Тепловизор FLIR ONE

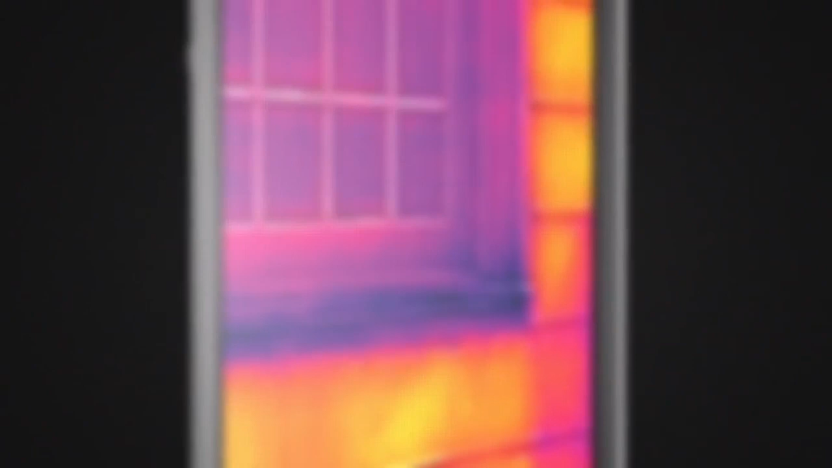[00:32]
But by cold and hot. This is infrared thermal imaging.
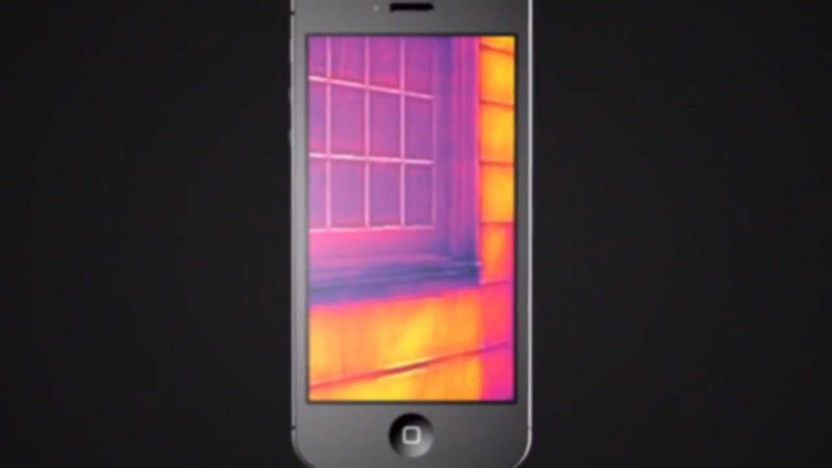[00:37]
And it gives you the power to see the heat.
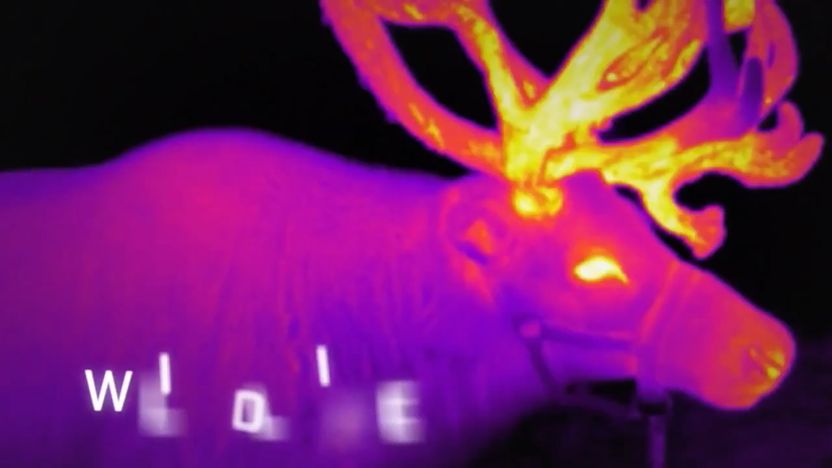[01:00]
Or through dense smoke or fog.
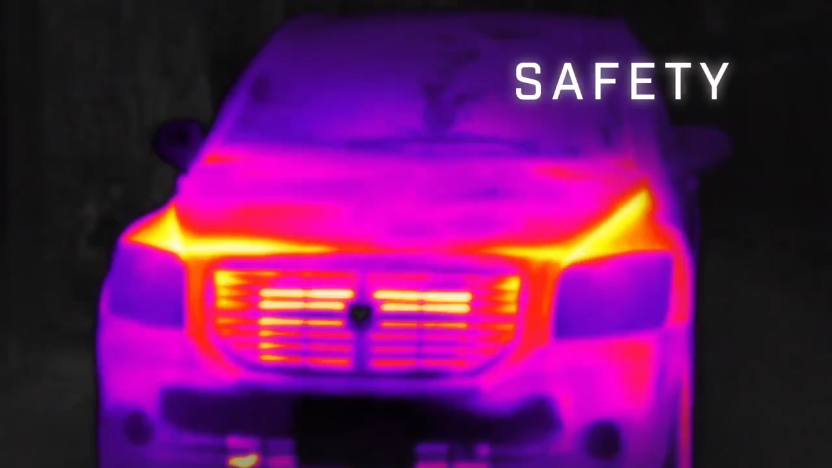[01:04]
You can see the heat of mechanical malfunction.